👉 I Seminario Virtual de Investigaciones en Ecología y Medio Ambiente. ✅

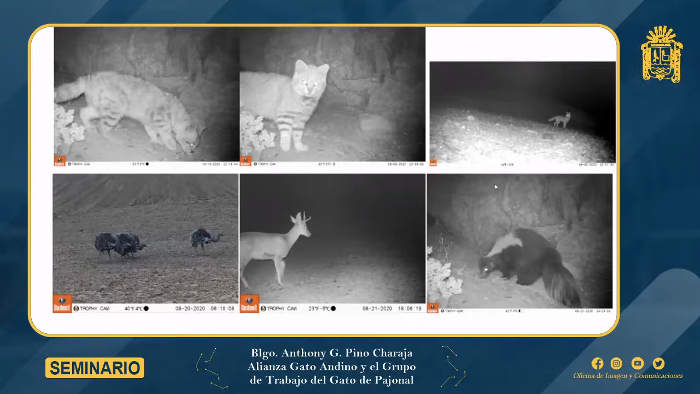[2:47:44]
Lo que hemos podido notar es que están un poco más relegados hacia los cerros, posiblemente porque los pobladores ahora también andan más en las pampas, como decimos vulgarmente, en los bofedales, ¿no? Ahí aprovechan a su ganado. Luego tenemos a una taruca y por último a un zorrino, ¿no? Todo esto es de ese estudio. Tenemos este pequeño video de una taruca, también de una cámara trampa.
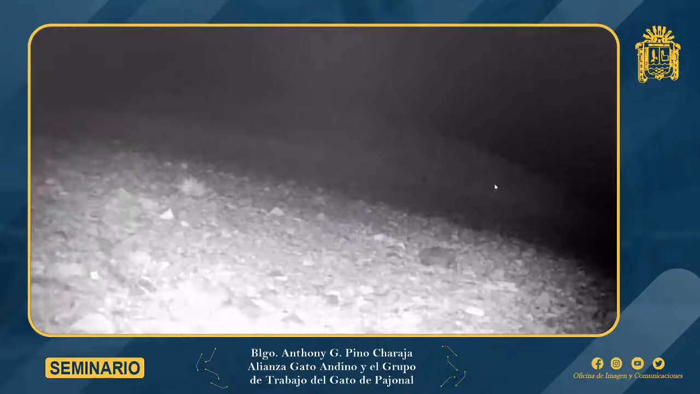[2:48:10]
Este es otro video de un gato andino que todavía, si uno de por sí que te caiga un gato andino es suerte, este es el doble de suerte porque es una hembra marcando, ¿no?